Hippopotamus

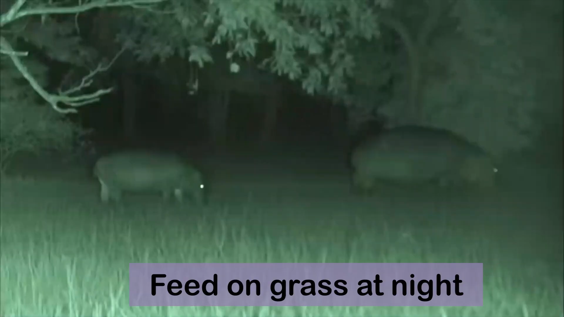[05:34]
Just before night begins, they leave the water to forage on land.
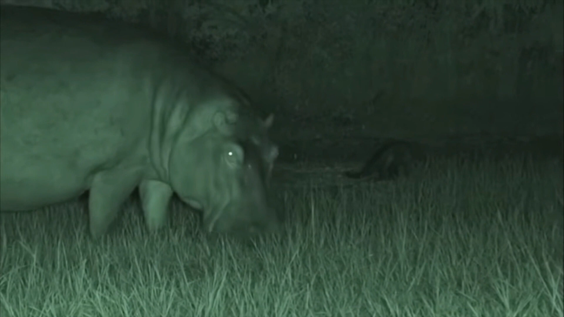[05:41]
A hippo will travel 3 to 5 km per night eating around